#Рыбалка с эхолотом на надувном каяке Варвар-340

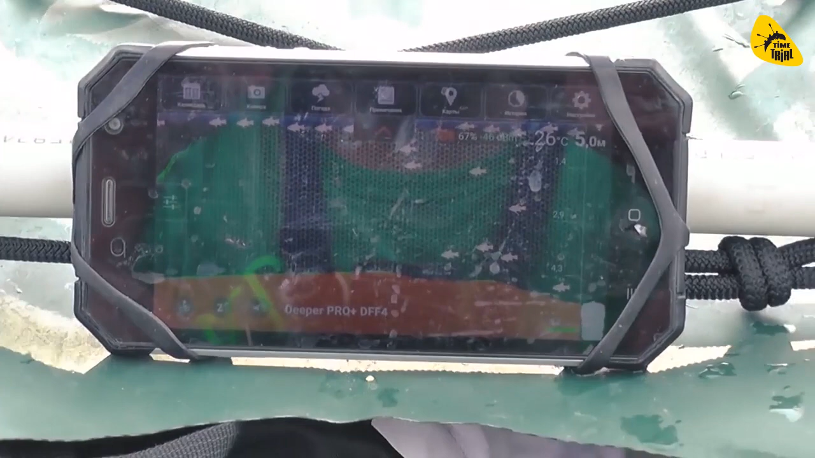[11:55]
Сейчас я вот слегка проплыл на байдарке, чтобы показать вам, как изменяется рельеф. Вот видно все изменения, ребят.
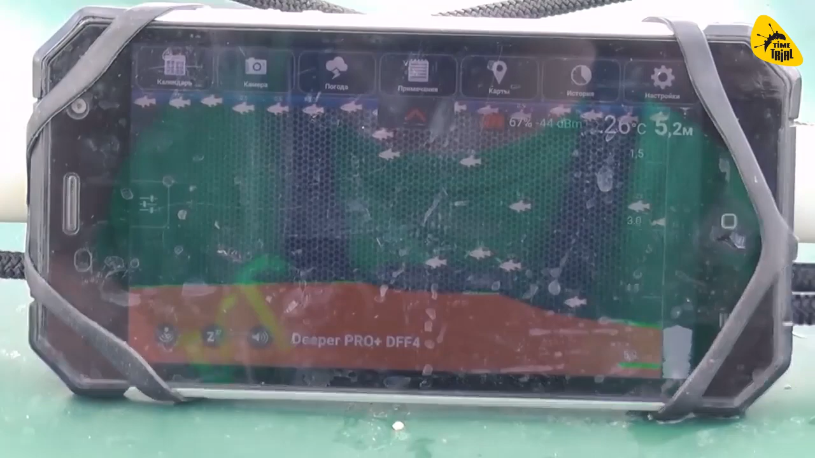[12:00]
On screen: water 26°C
Думаю, вам видно глубина 5,2. Ну, я сейчас почти стою на месте.
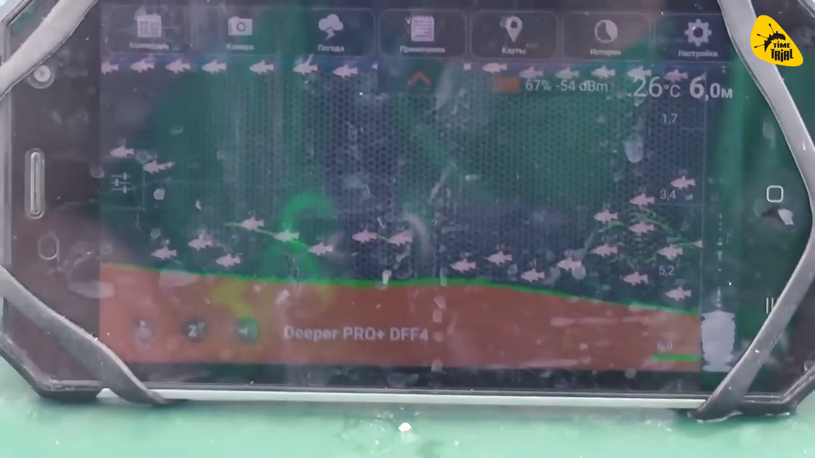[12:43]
On screen: depth 6.0 m, water 26°C
Вот эта стая рыбы обозначается. Вот это вот такие вот дуги, видите.
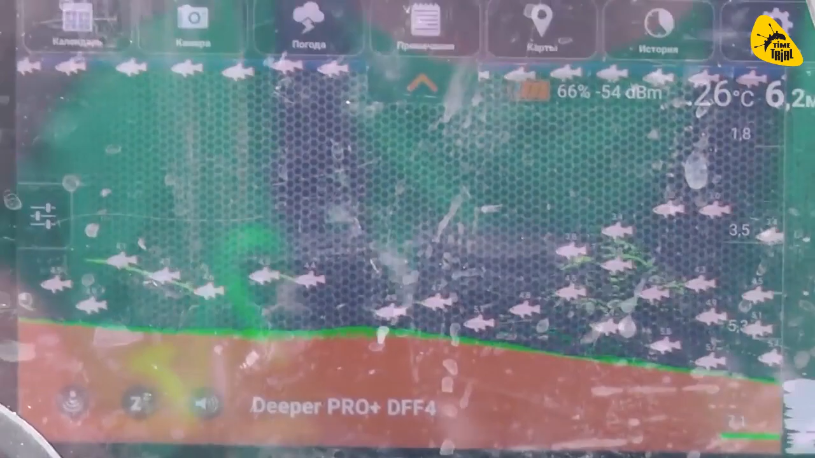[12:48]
On screen: water 26°C
То есть только небольшой какой-то пупочек склон вниз. Сразу хоп, там стоит рыба.